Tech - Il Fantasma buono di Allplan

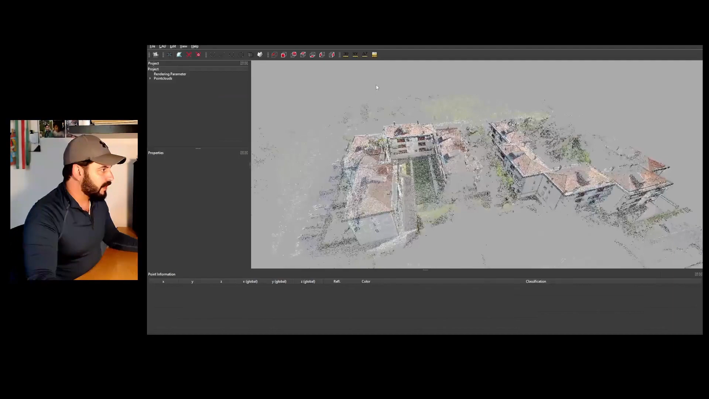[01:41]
ecco qua la nostra nuvola possiamo mettere anche un colore di sfondo differente per vederla meglio è
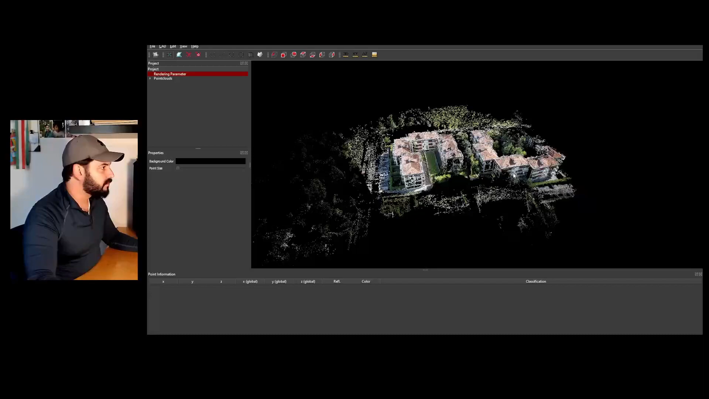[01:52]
un super mega condominio fatto da due corti ma ci
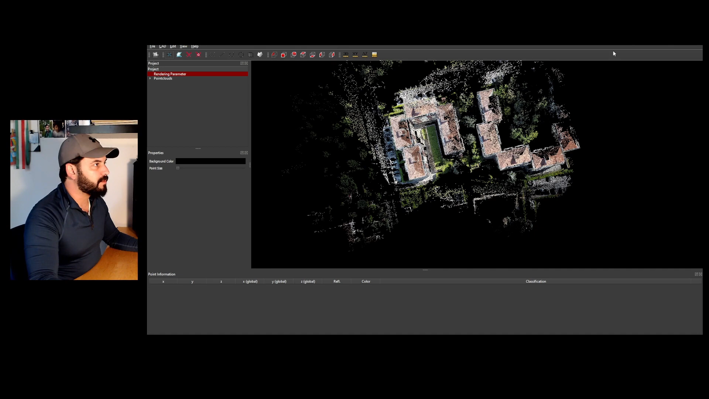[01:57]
importa poco se io tengo da una parte Alplan e dall'altra Ascalipso e vado a prendere il comando
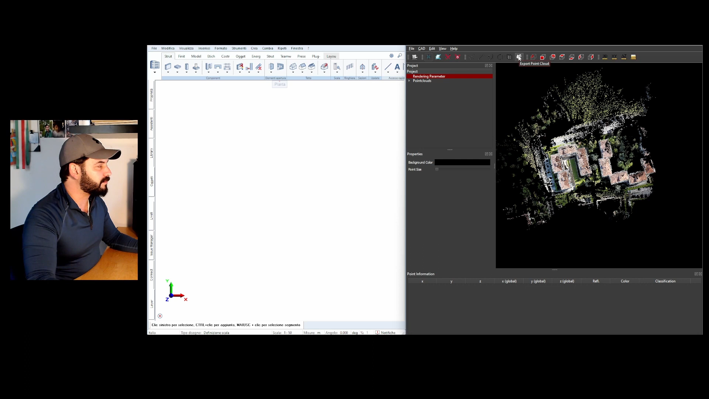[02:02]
export point cloud che già già te fa bene in brivido no lo clicco seleziono la frazione poi in cloud che voglio andare a esportare faccio doppio clic per chiuderla chiede in quanti step ovvero quanti step di semplificazione dei punti deve fare ora io gliene do soltanto uno perché voglio vederla tutta e gli dico di esportarla
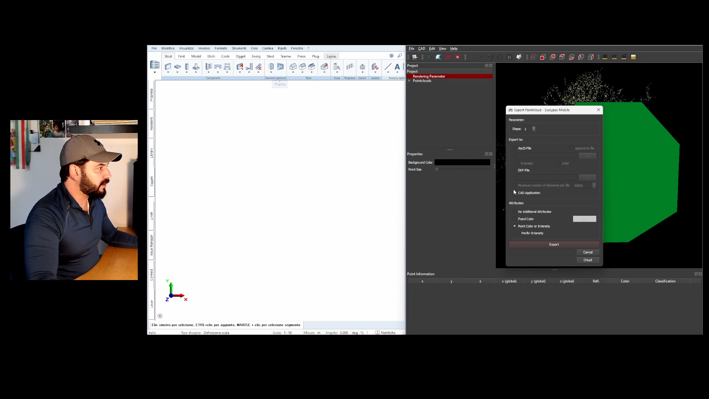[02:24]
nella CAD application che ci ho collegato qua su Alplan 2023 export e guarda che cosa succede di qua si va piano piano a creare
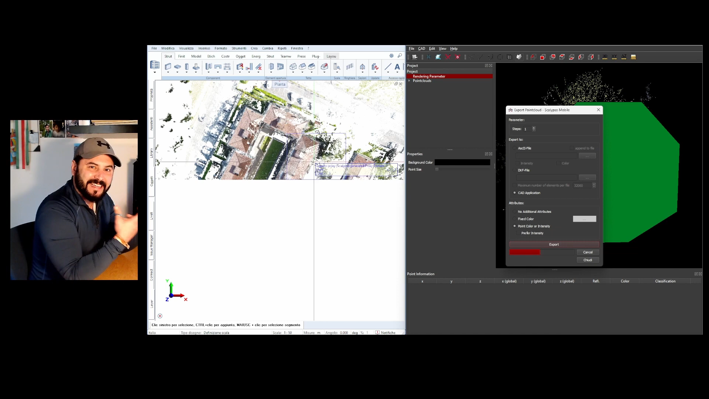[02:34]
la nostra immagine proxy verranno create vari
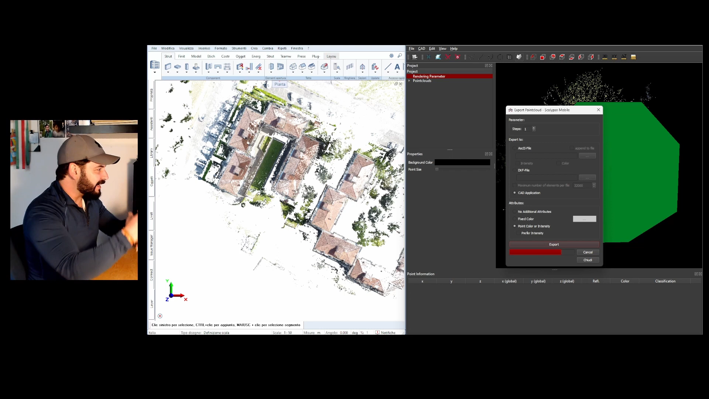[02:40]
file all'interno di Alplan che però non vanno appesantire il progetto e se mi rimetto nella posizione dall'alto vediamo che ha mantenuto anche l'orientamento ora questo
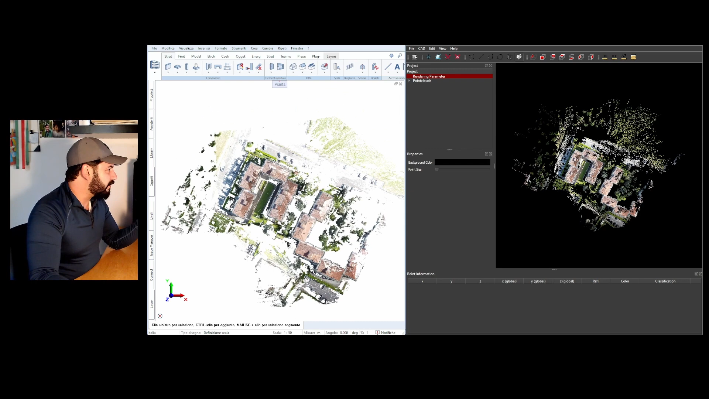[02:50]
vabbè sono delle immagini dice no sono degli oggetti proxy quindi se io mi sposto in vista
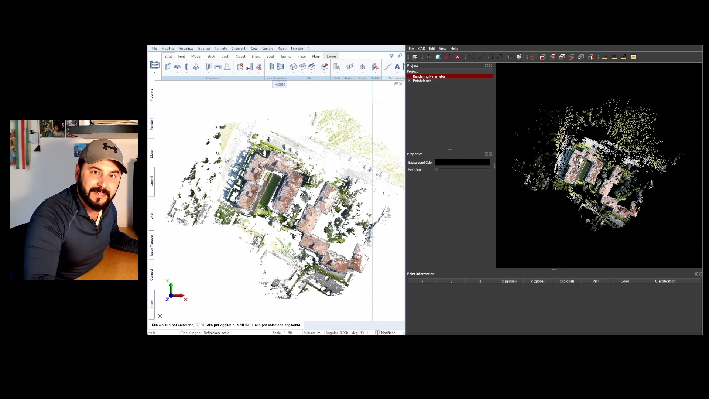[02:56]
tridimensionale premendo F4 ecco che questa è la cosa più bella e guarda la fluidità
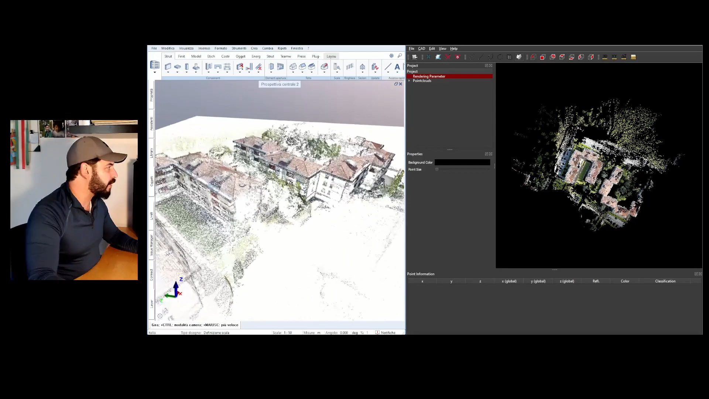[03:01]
di questa cosa è
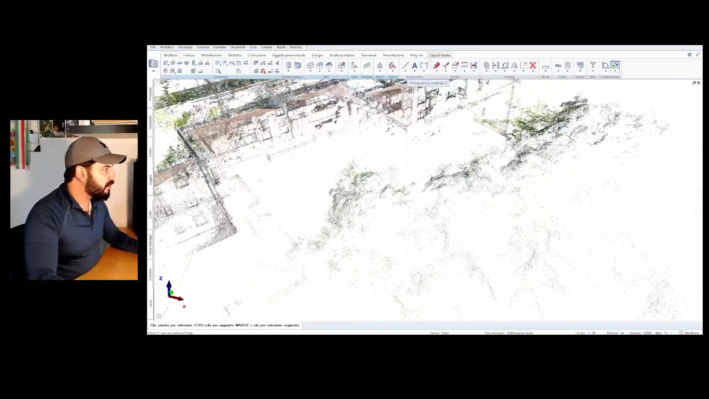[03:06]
una point cloud con tutti i punti perché ho dato soltanto uno step di semplificazione che
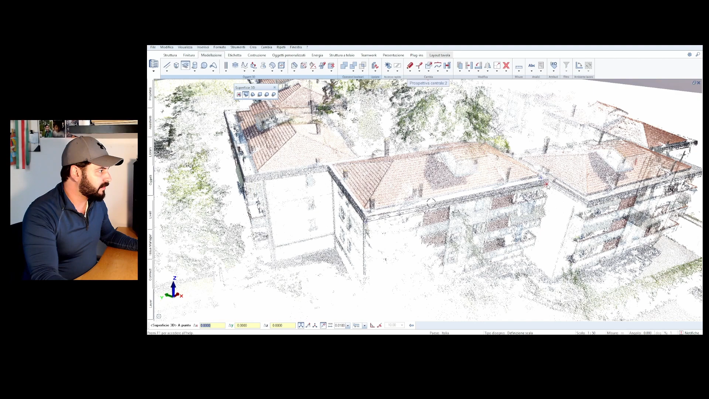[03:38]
punti vedete che cosa ho fatto ho fatto un oggetto
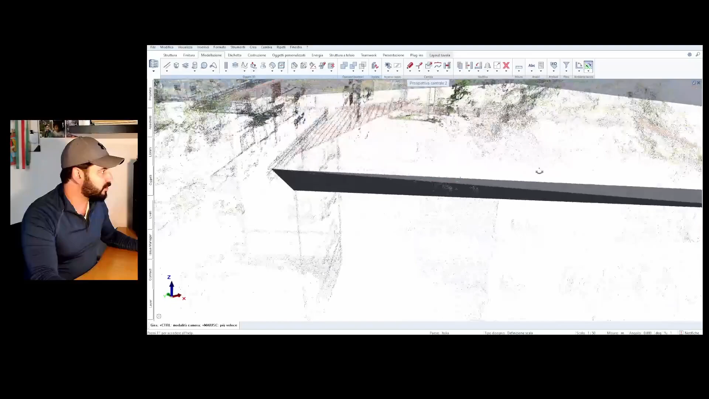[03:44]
che chiaramente ho preso dei punti davanti dietro non è corretto ma
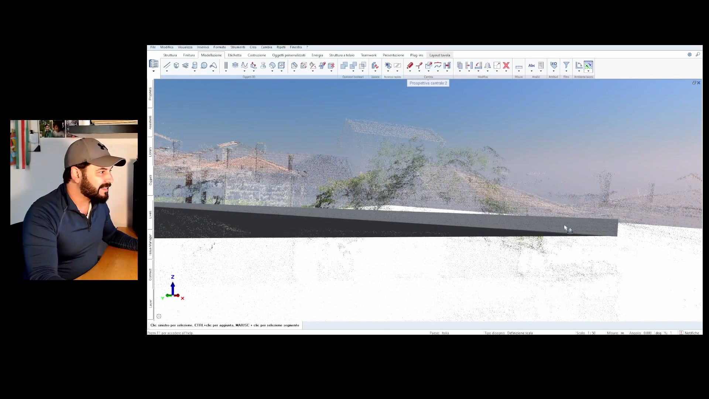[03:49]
un oggetto esattamente sulla nuvola che cosa vuol dire questo che se mi sposto in piante prendo un comando un attimo più complesso ma un attimo come ad esempio un solaio
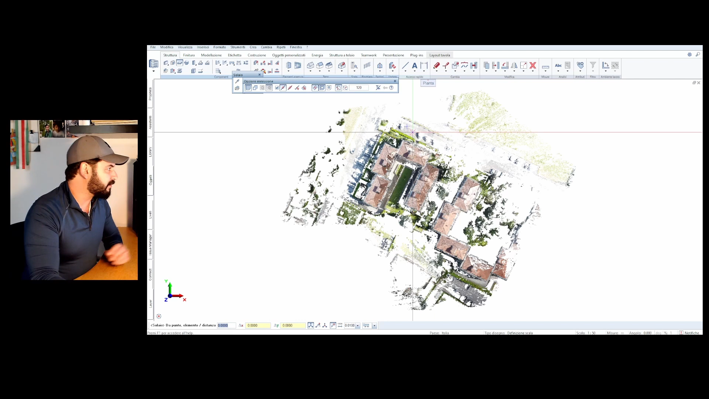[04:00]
e gli vado a dare una quota di più o meno quella che è la mia quota di progetto